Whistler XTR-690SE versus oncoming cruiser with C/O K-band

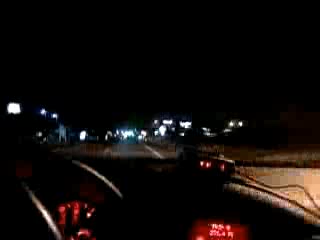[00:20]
There he is, right on the right. Actually, that wasn't him. let's see here. There he is, making a left.